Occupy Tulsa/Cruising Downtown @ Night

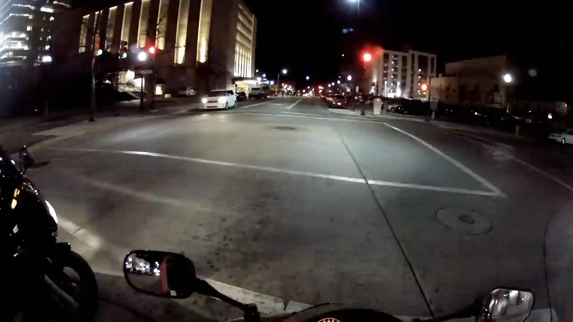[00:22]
What these people are doing. Occupy downtown, I guess. Occupy Tulsa. And I never really recorded downtown at night.
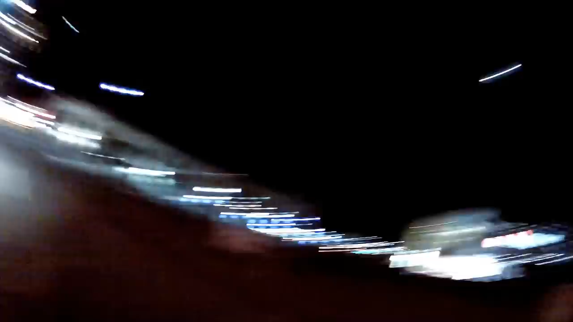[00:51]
There's the BOK Center. It's a pretty famous building here.
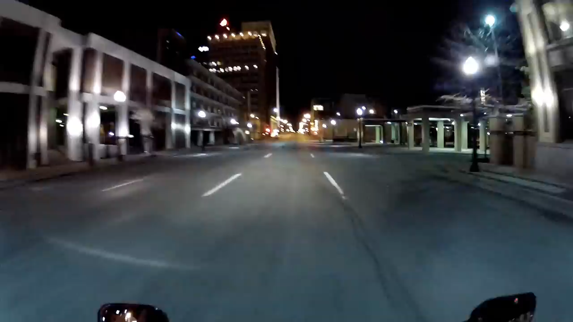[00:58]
But never really done a downtown video, so here you go.
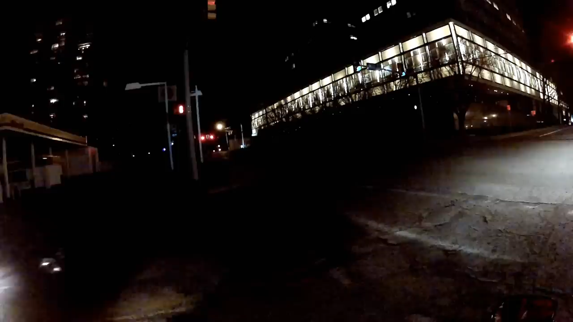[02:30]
We'll go down to 11th and then take a left, I guess. Yeah, I'll see where we're at. Alright, so now we're trying to find Cherry Street, which is another kind of famous place in Tulsa. So we're pretty sure Cherry Street and 11th are the same thing.
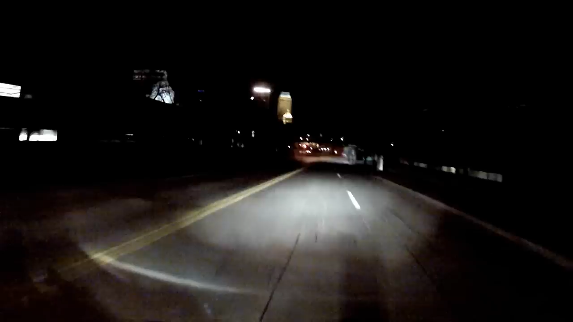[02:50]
So we're trying to find 11th Street. Here's 11th.
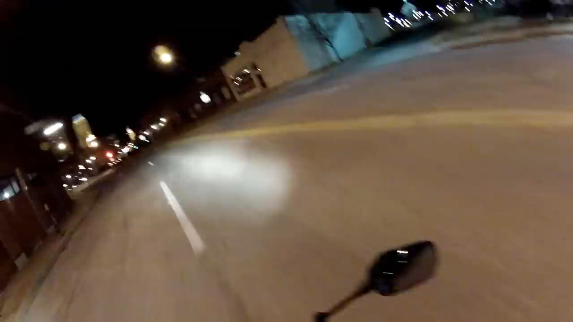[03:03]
That is a dead end, is what 11th is. That wasn't it. I don't know. Did you see that neon sign that said 11th Street this way? 11th Street, Cleaners or whatever? Yeah, it had I thought it had an arrow pointing like.